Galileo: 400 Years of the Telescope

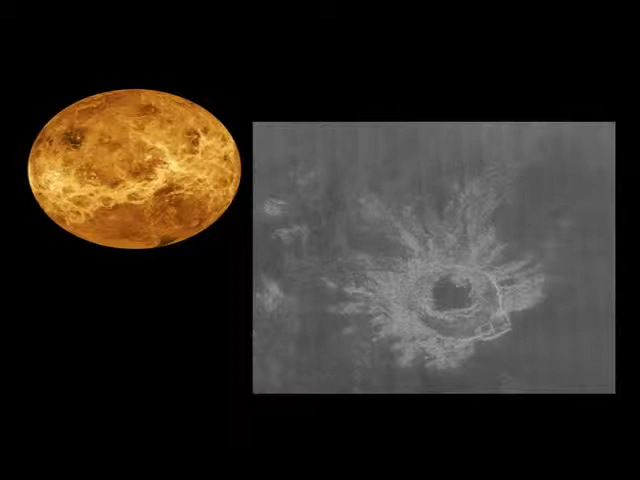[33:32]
So there is the Maria Celeste crater. That's a radar image, the big gray square there, and a picture of Venus. So we now have a crater commemorating this woman.